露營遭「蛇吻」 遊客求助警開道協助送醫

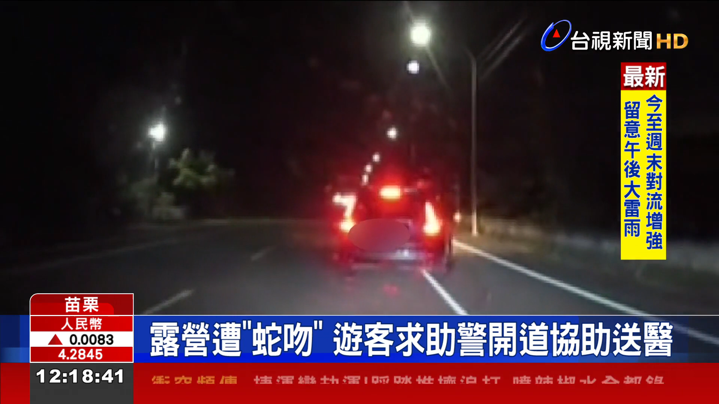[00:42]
一名女子着急的朝警车狂奔。 我一个客人好像被蛇咬，两个洞。 原来是有露营客人右脚拇指被蛇咬，因为当时晚上7点车流量大，对路况又不熟，就怕会延误就医。远警立即开启警示灯，鸣放警笛协助开道。